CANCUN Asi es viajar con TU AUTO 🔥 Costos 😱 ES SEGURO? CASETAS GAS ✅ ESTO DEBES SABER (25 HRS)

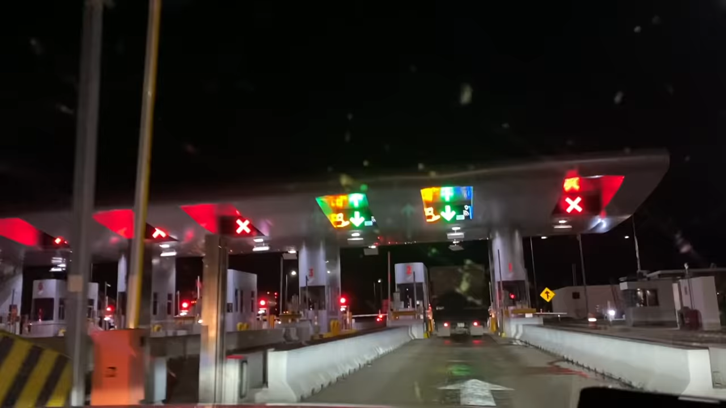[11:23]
y pues esta es la caseta de frontera ciudad del carmen chavos un tip de estas 64 pesos bueno ahí se ve 64 pesos un tip yo creo que no
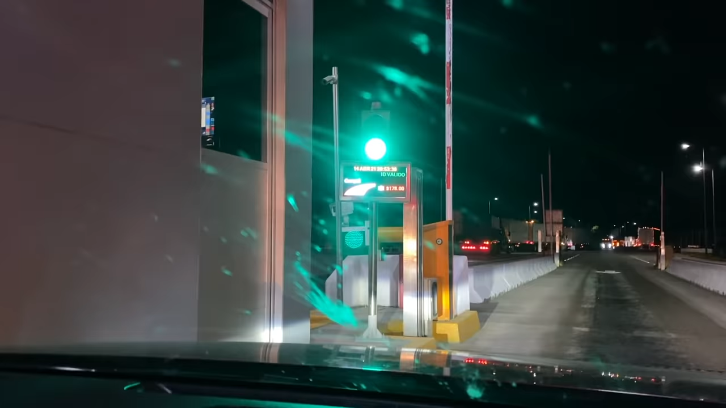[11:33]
deben de viajar de noche no lo hagan porque no está chido todo es mejor y se
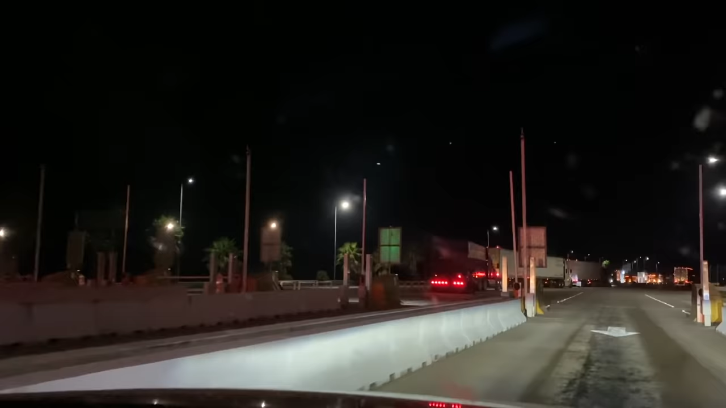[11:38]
pueden aguantar mejor pero si ya están enrolados así como nosotros pues ya ni pedo chavos y ve nada más
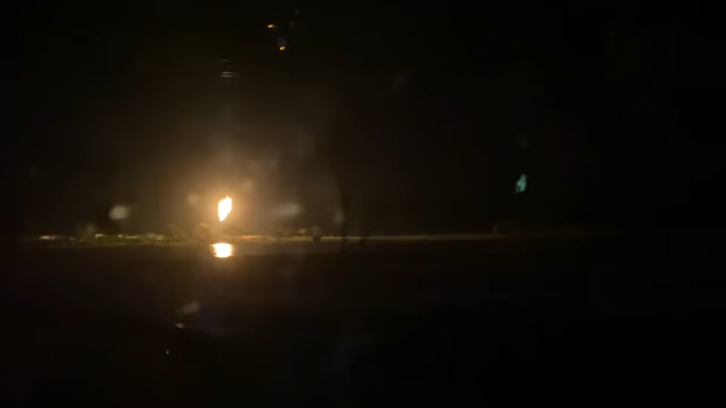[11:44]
no sabemos qué es eso pero no sabemos qué es eso pero si alguien sabe dígame seguramente algo es algo aquí de gas o no sé pero se ve muy tétrico eso de hecho lo veíamos desde hace mucho rato no está chido poner de noche ya casi llegamos
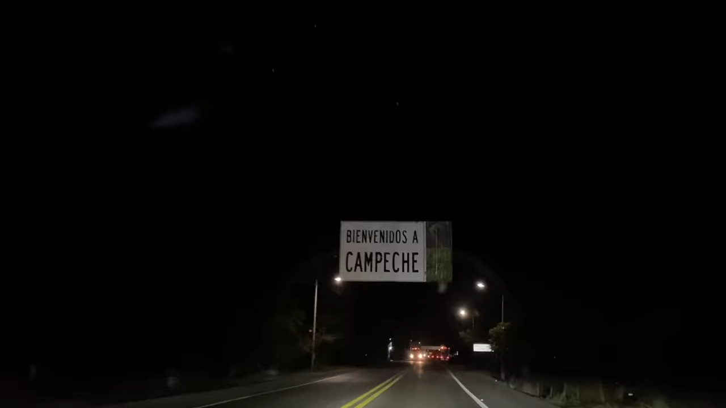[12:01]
y pues de nada más sé qué tal llegamos
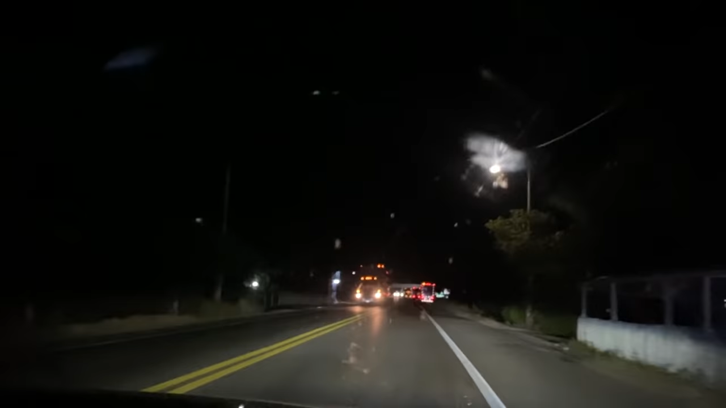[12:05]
a campeche campeche y creo que va a haber caseta no
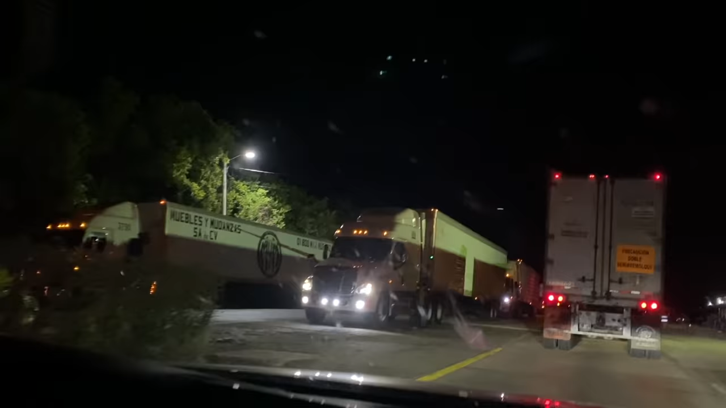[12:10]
no fue caseta chavos nada más es como inspección so sanitaria se llama y pues ya
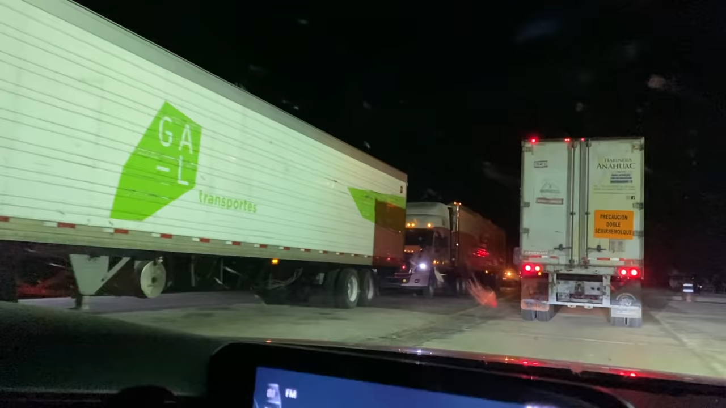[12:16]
dicen que traes frutas o qué traes y pues la última caseta de 93
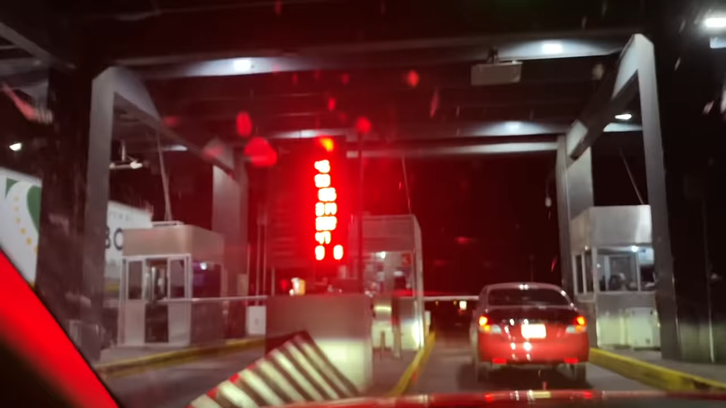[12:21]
pesos es la que ya llega aquí a ciudad del carmen y esto es algo que yo quería ver de día pero lo estoy viendo a las 11
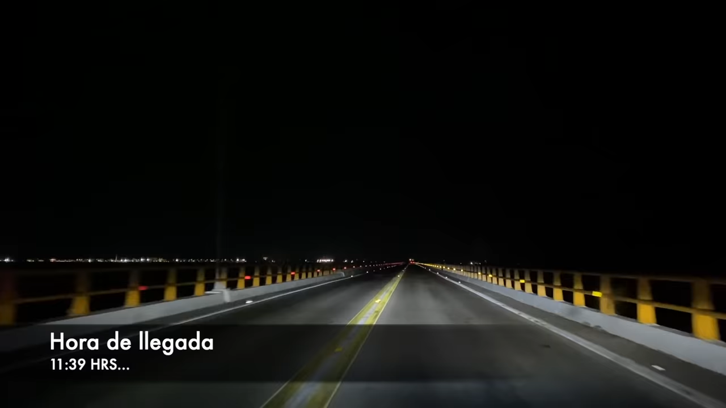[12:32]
33 de la noche no se vale juegan con mis sentimientos me traen de noche por la carretera no este puente algún día lo vi en el mapa y dije algún día tengo que pasar por ahí y pues hoy es ese día chavos y pues son las